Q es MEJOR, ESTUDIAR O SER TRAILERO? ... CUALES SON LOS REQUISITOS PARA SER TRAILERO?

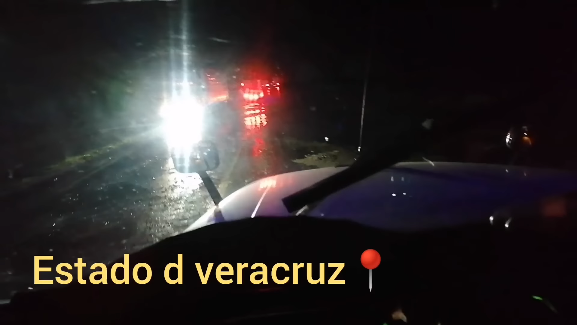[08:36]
rumbo a perote hay problemas de inundación llegando a Totalco
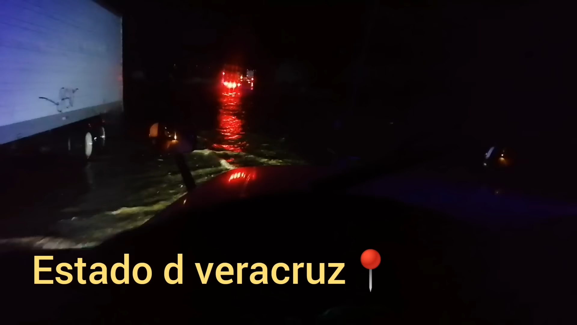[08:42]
problemas de inundación ha estado lloviendo muy fuerte como todos lo saben
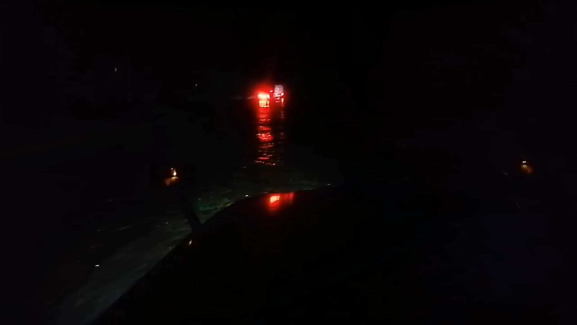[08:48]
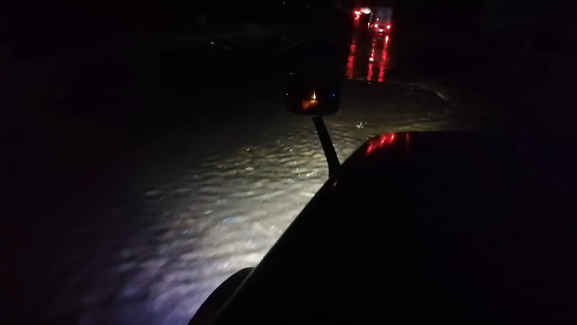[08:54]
carretera federal a perote llegando a Totalco está esta laguna y aquí que paso
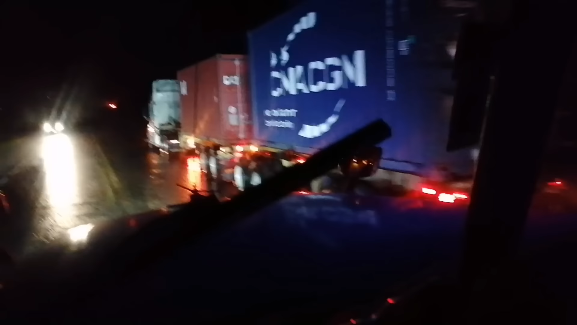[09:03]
lo van a jalar oh que onda
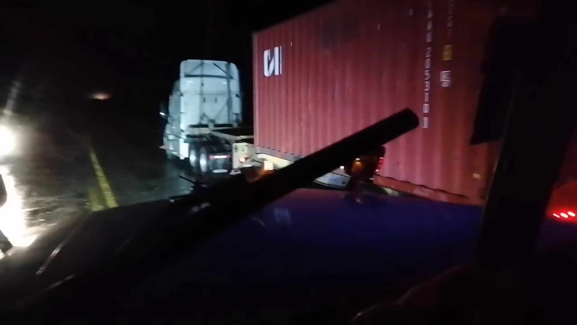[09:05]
el agua caminando sobre la carretera peligroso, peligroso, peligroso
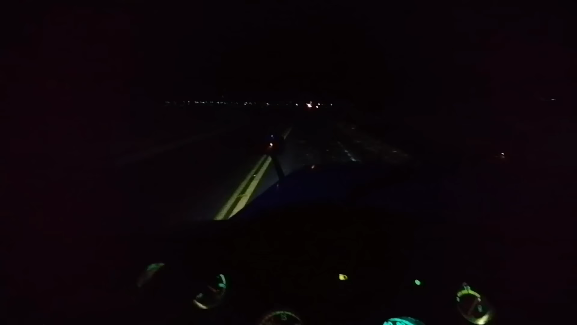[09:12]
extrema precaución y aquí ya se formó una laguna y eso que es zona desértica ahí esta la laguna como puede cambiar la naturaleza de tanta sequía hasta allá se ve el espejo de la laguna wow increíble cuanto agua ha caído cambiar de zona seca a hacer una zona
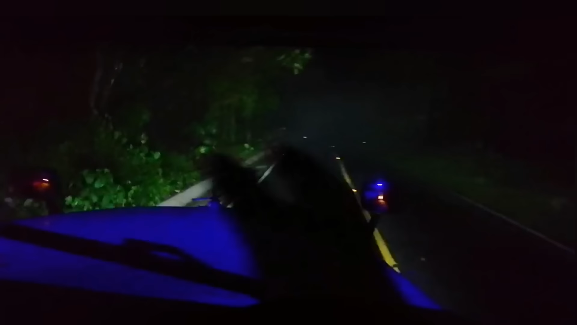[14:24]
esperamos que no encontremos nada interesante y mañana cuando estemos descargando porque prácticamente nunca les grabamos las descargas hay muchos derrumbes comentan comentan que hay un deslave de un cerro más adelante en el kilómetro 27 no en el kilómetro 28 parece que ya retiraron el derrumbe sobre la carretera de todos modos hay que ir con precaución en cualquier momento se puede suscitar es muy común en las tierras cuando las montañas se cargan de mucha agua
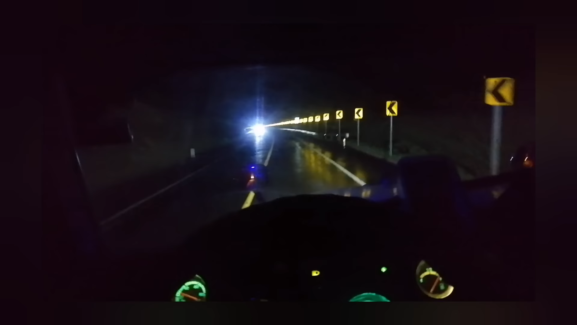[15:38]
de Kolutla pero ay ay ay me da miedo está lloviendo ha llovido muy intensamente ahorita el caudal del rio está bien alto muchos rios se han desbordado en esta temporada de lluvia no deja de dar ñaca ñaca voy a hacer que se caiga vamos pasando y adiós mundo cruel adiós mundo cruel
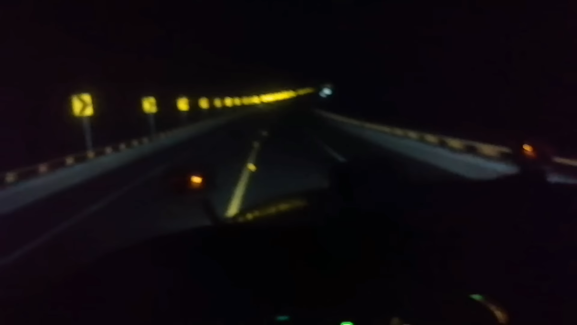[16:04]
pues aquí vamos pasando ni nos asomamos porque nos da miedo ya estamos en tierra firme bendito de adiós ya no se cayó hasta nosotros arriba ha tenido muchos deslaves de los cerros donde cortaron los tramos para atrás
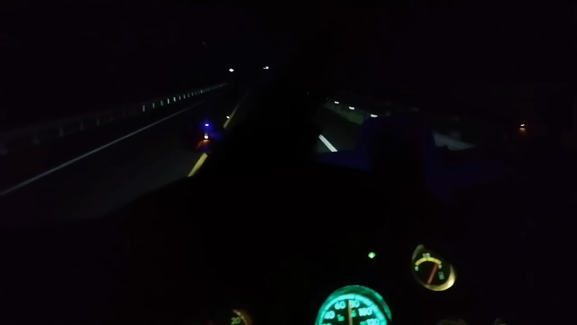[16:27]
mucha tierra invadiendo invadiendo la cinta asfáltica peligroso peligroso aunque te vayas
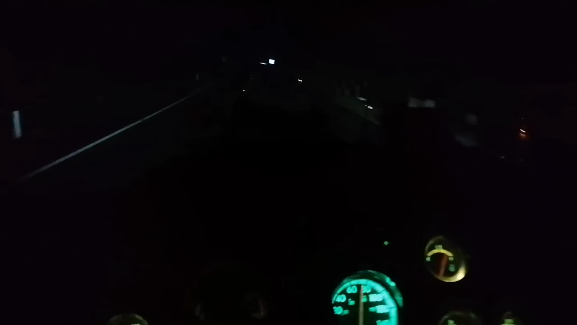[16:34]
a 80, 90 y te encuentres un montículo de tierra y ahí se desarma el carro
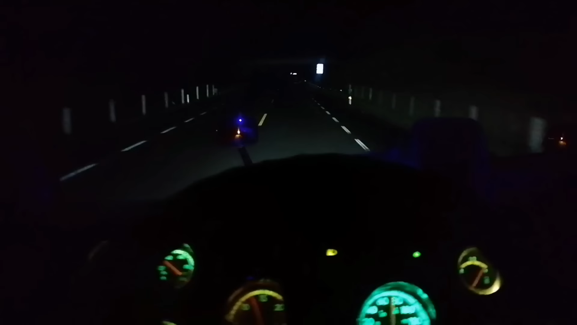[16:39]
nosotros venimos con precaución se ve que para acá ya casi ya no hay derrumbes tanto como los hubo ya atrás vamos a llegar a la caseta del Toto Moscle y ahí le vamos a dar para Tampi para Tuzpan 4 de las mañanas y vamos a llegar a buena hora después de que nos dormimos casi una hora